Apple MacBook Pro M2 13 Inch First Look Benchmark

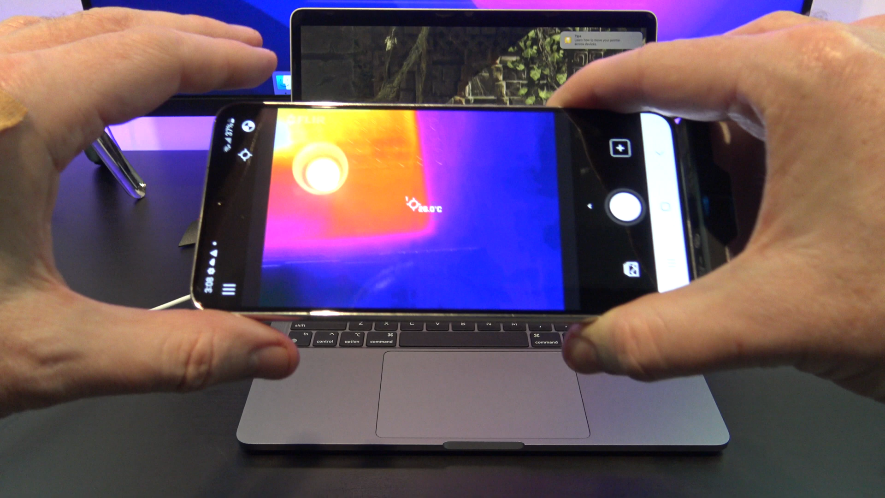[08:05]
When running the benchmark and while the MacBook Pro is under load, it's a really good time to check the temperatures and see where the MacBook Pro is heating up.
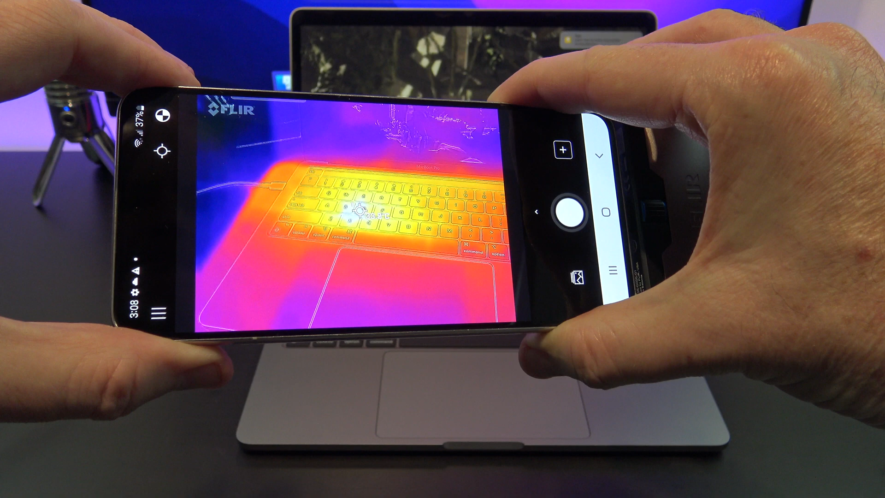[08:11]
The room I'm in has a temperature of around 25 degrees Celsius at the time of recording. As you can see here, the MacBook Pro really heats up in the middle of the keyboard to about 33 degrees.
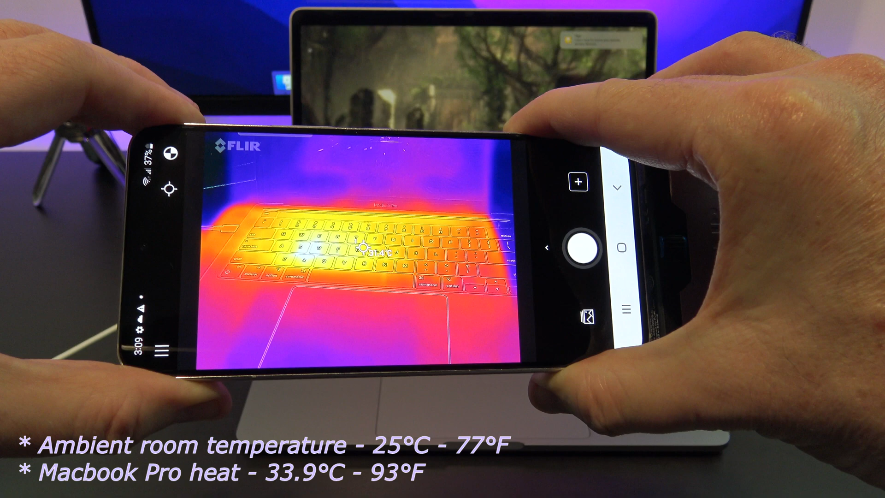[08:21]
There is some clever design here,
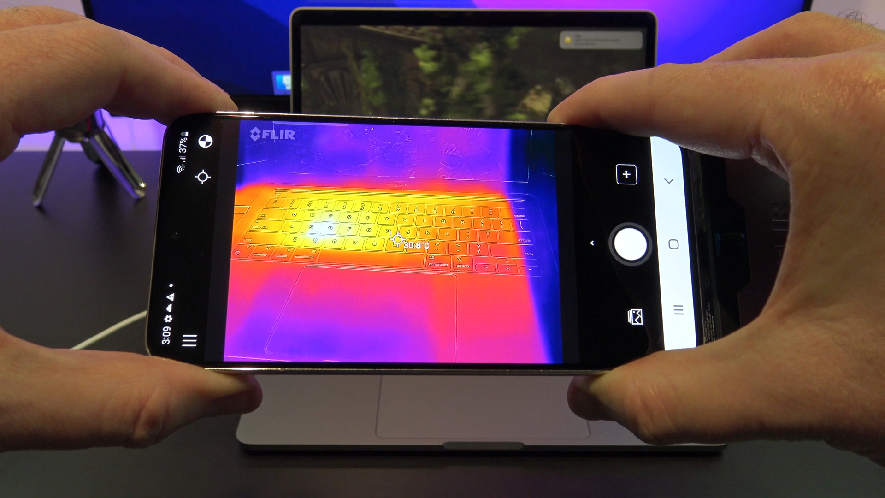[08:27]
as there is no heat where you might be resting your hands and palms when typing. MacBook Pros are designed with content creators in mind.